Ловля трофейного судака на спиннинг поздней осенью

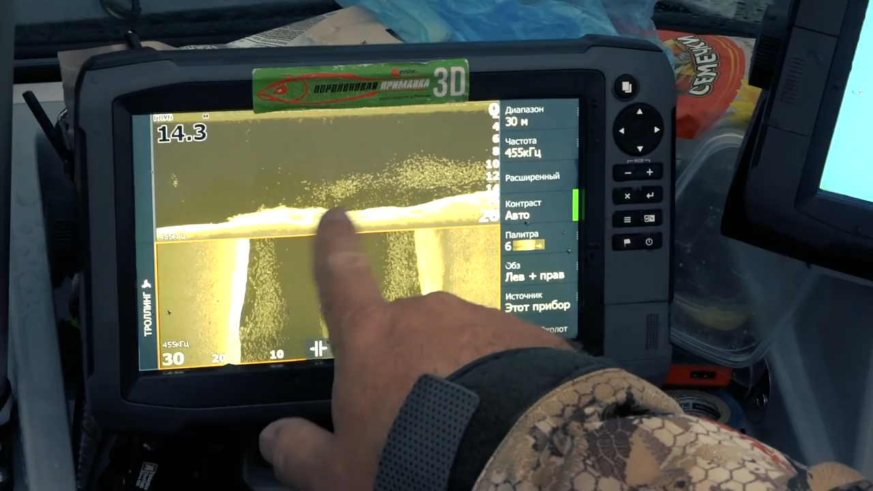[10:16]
Перед После То есть Не надо Впираться В стае леща И пытаться Там его поймать Не стоит Обычно
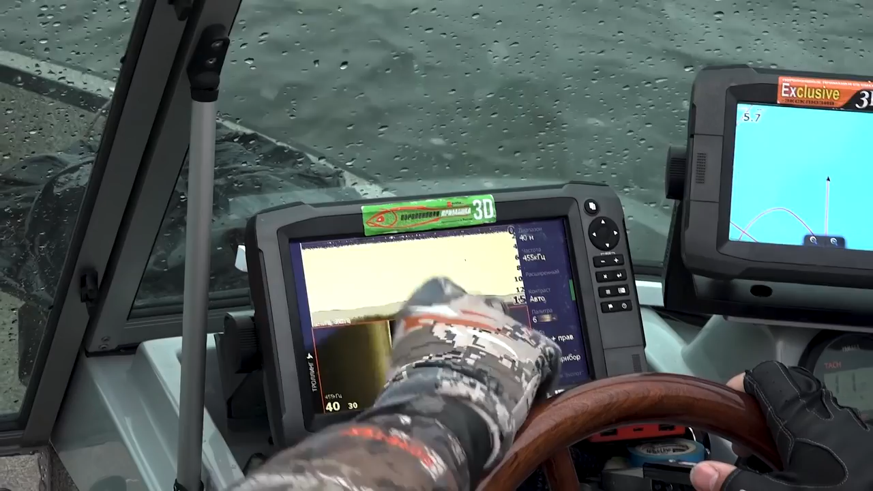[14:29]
так Она отображается В охолоне Вот это Ребята Судак И очень Хороший Судак То есть Для того Чтобы Наиболее Хорошо Рассмотреть
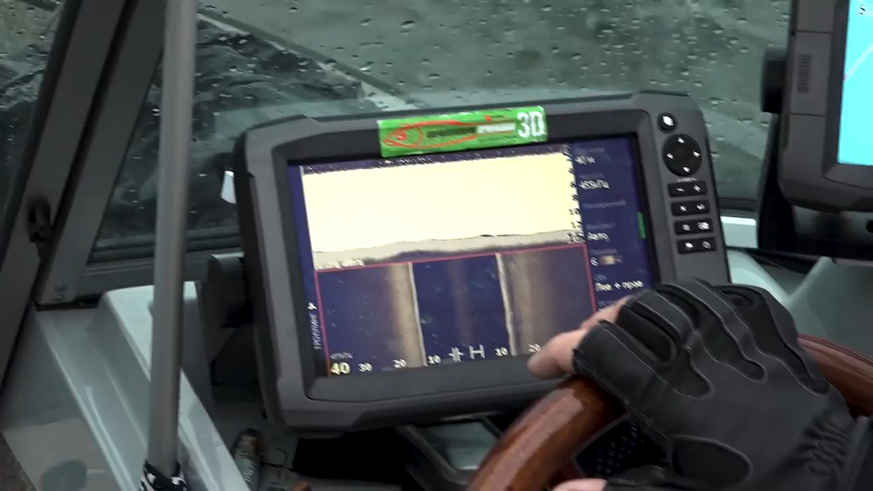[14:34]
Рельеф Дна Лучше Ходить Зигзагами А когда Вы нашли Интересные Точки И Совет Есть такой Если даже Вы пользуетесь Простым Эхолотом Имейте с собой Еще навигатор Ручной Хотя бы Ну или в телефоне Навигацию Поставили Поставили точку И потом Вы по отношению К этой точке Можете выставиться Уже более точно Обязательно Надо учитывать Направление ветра Потому что
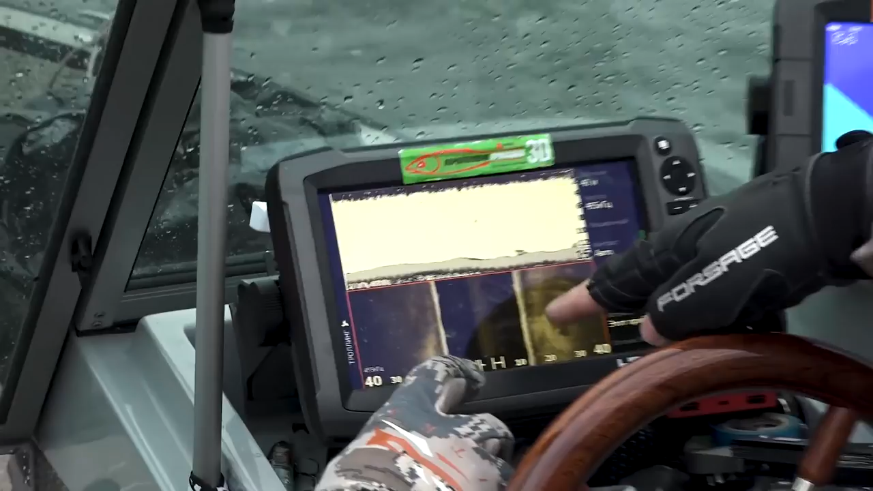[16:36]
которой Стоит рыбешка На обычном Охолоте Ее видно плохо
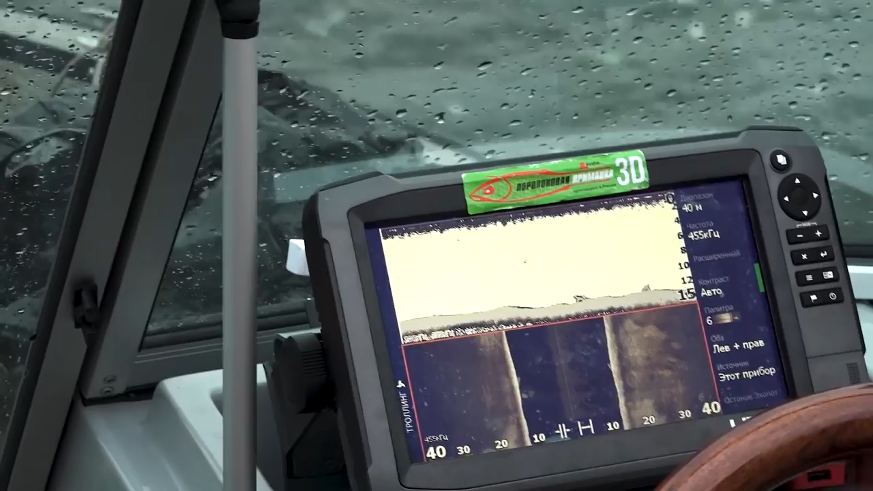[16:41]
Но Нет Видно Почему Вот видите Черное Сверху Вот это вот рыба
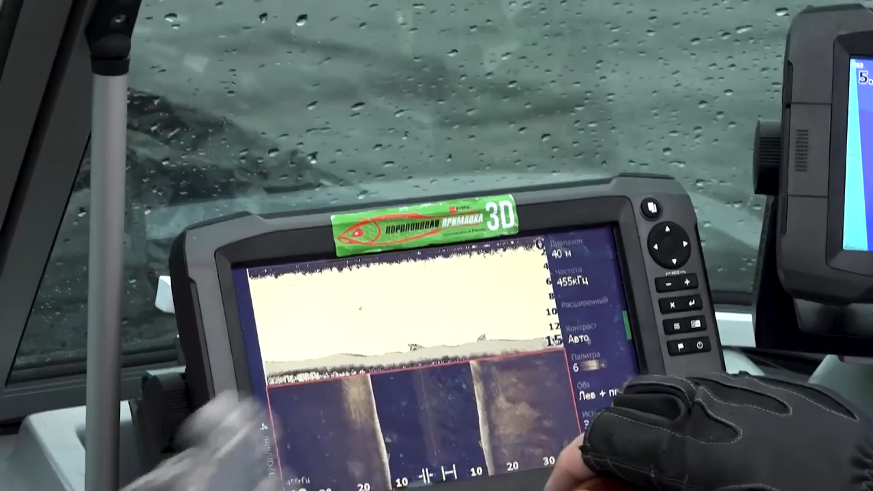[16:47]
То есть Не смотрите Что это кучка Маленьких точек Нет Это на самом деле Одна рыба И это не
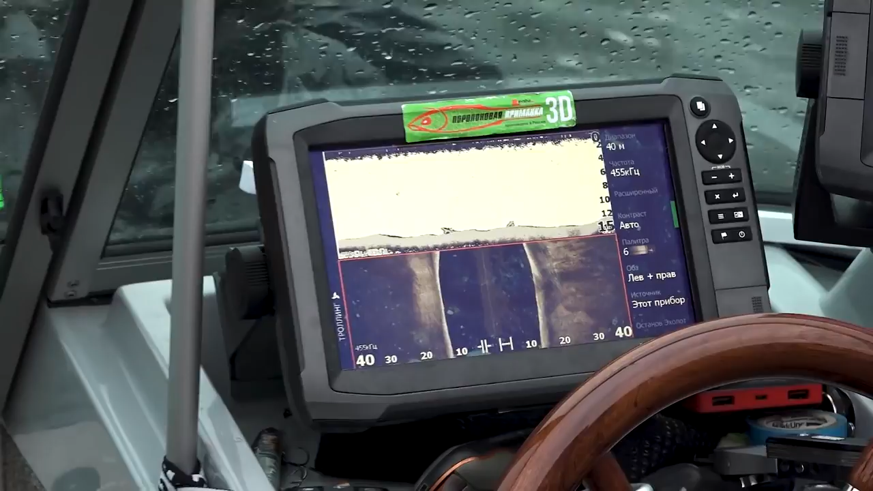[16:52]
маленький Представитель То есть Видно Видно Что Когда
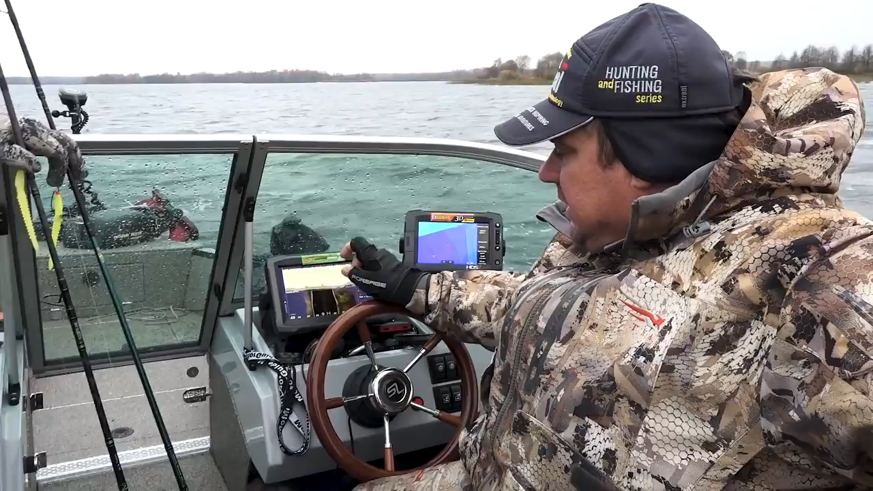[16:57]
Над Какими-то Объектами На обычном Охолоте Есть Утолщение Темной полосы
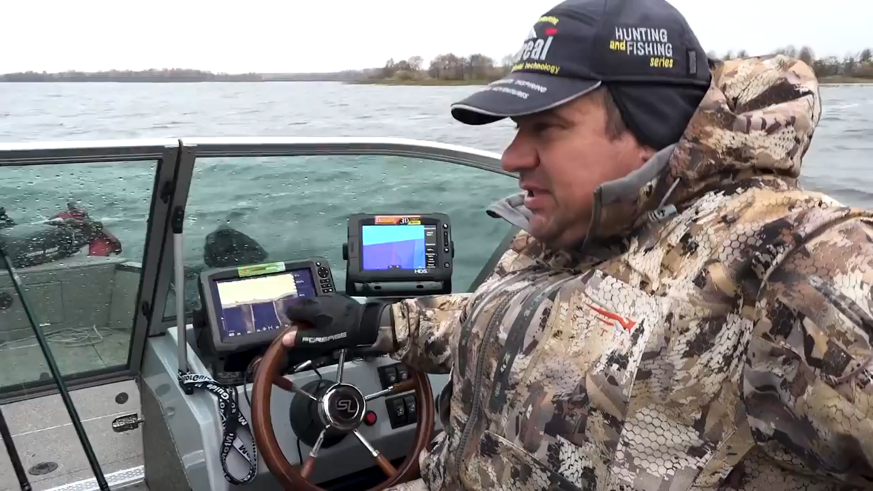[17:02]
Как правило Это Что-то Вот Похожее На рыбу
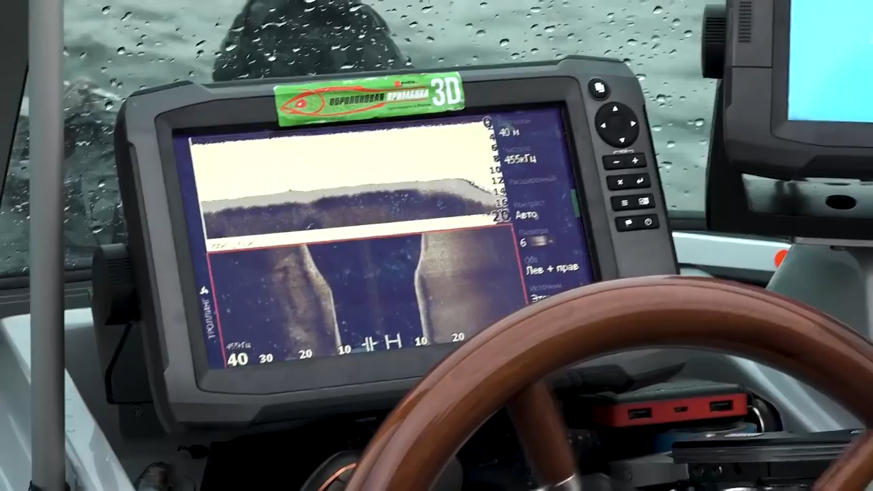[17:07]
Вот он Свальчик Вот здесь Стоит Беляшка Видите Вот
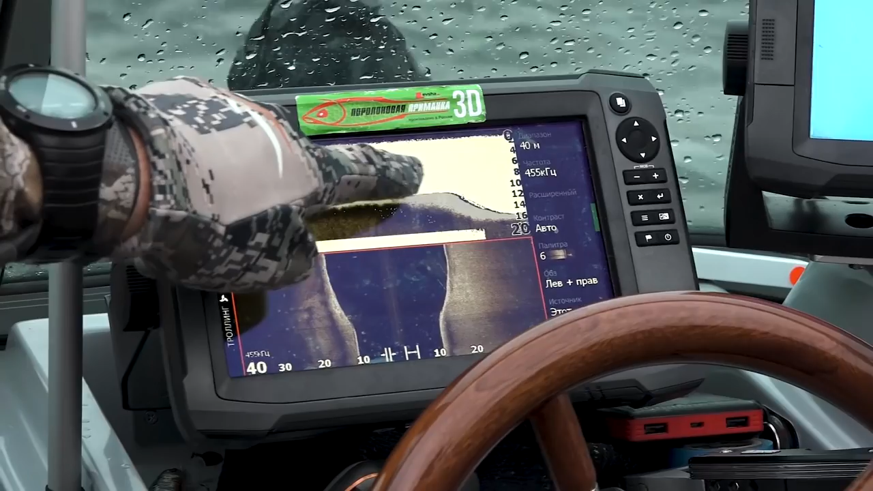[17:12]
это Некрупная рыба Это просто Небольшая Кормовая рыбка В стола Она нас Сейчас сильно Интересует
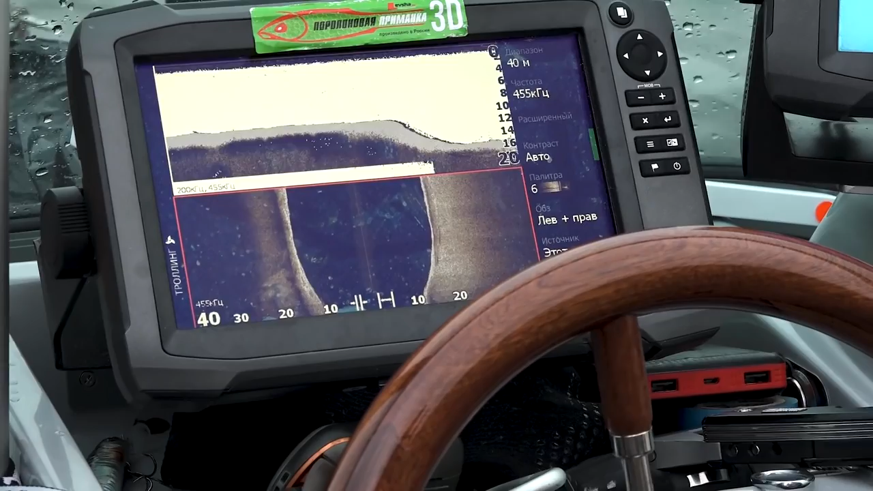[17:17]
Потому что Скопление стаи Слишком маленькое Вот идем дальше 14 Сейчас глубина Будет туда Сюда Скакать
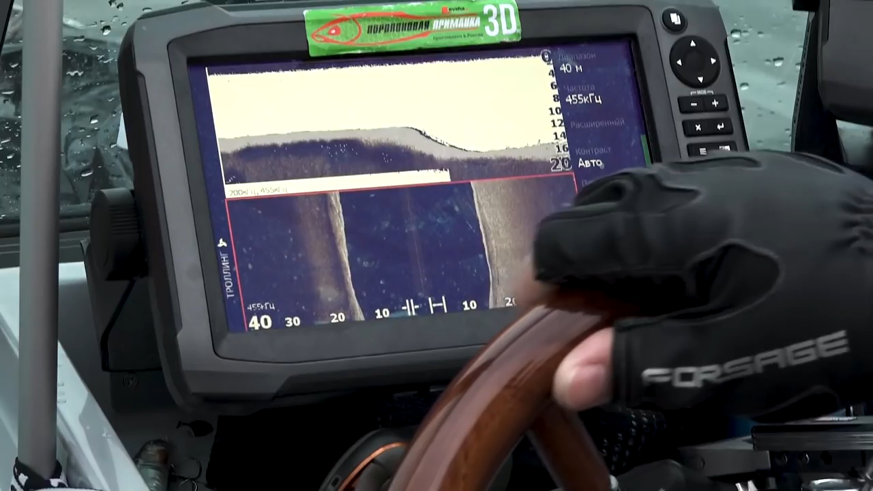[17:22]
Чуть Чуть
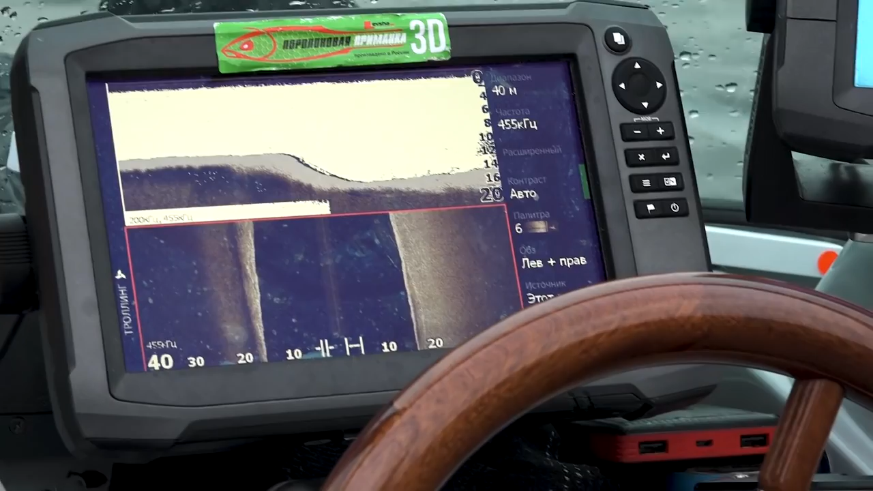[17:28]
Вот Вот Вот Что мы ищем Это не лещ Это что-то Белое
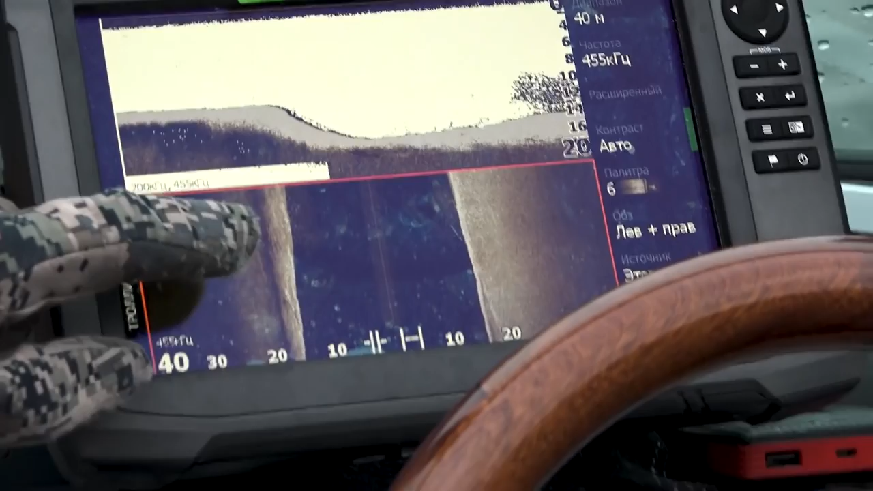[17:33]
Небольшое Там какая-нибудь Густера Наверное Скорее всего Да Потому что Лещ он Светлыми Яркими
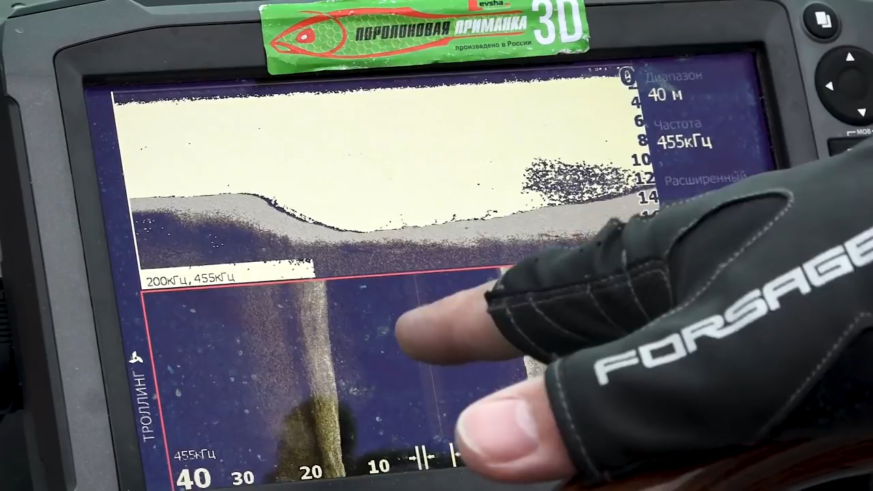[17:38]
Большими Пятнами На самом деле Мы идем Это густера Скорее Над свалом Нам надо Уходить Глубже
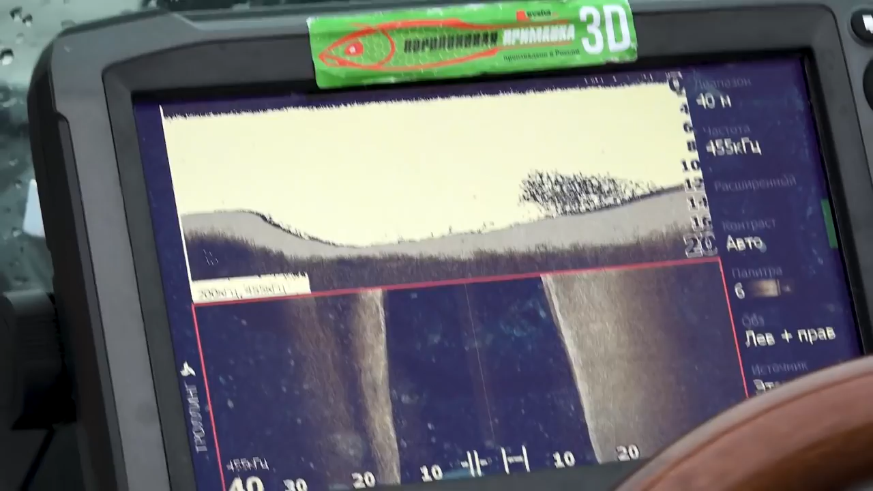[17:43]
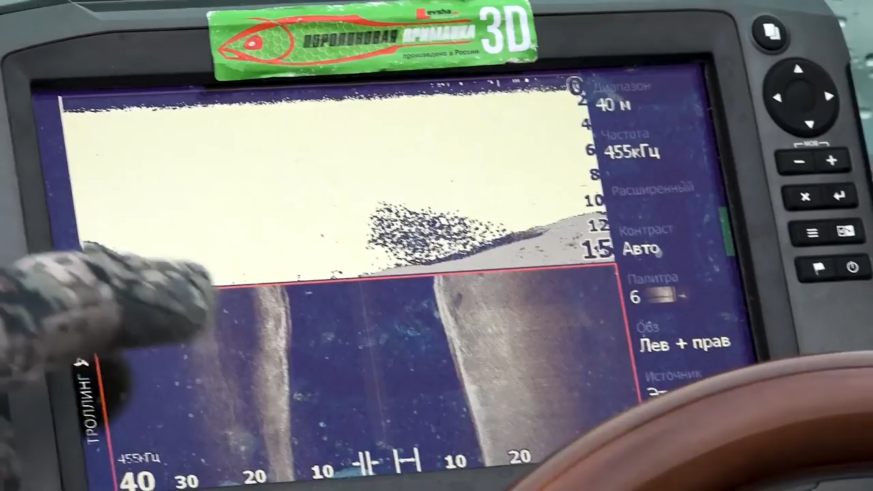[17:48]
Значит Густая Густеры Стоит На свале Но рядом Пастухов Мы не видим И сам Объект Не сильно интересен Крупному судаку
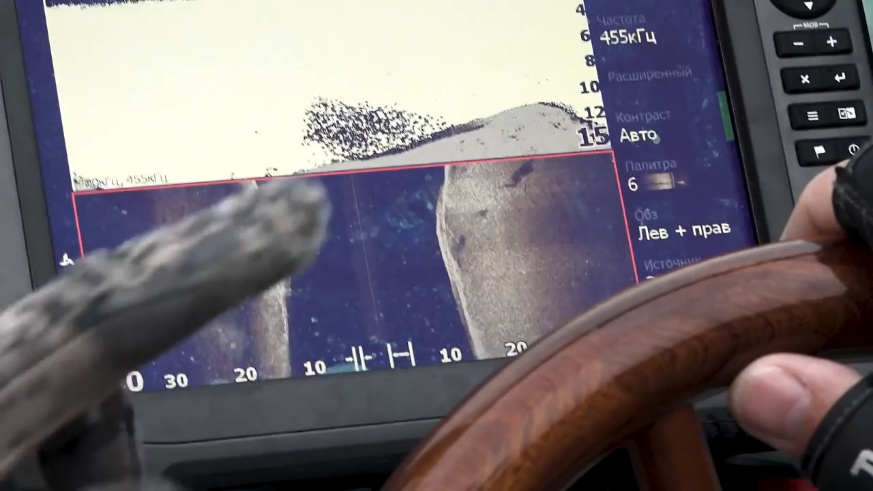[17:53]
А вот это уже Интереснее Смотрите На экране Их холода Мы